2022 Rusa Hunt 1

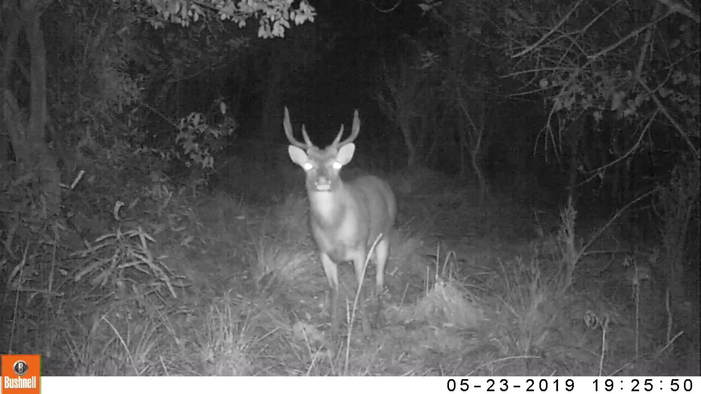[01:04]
Now the duck shooting season's over, team. The focus is turned to the Rusa deer, which are about to start their rut, which usually begins around late June and into July and August. So we're boosting up to the mighty Bay of Pindi to give them another crack, especially for the elusive record book Rusa stag.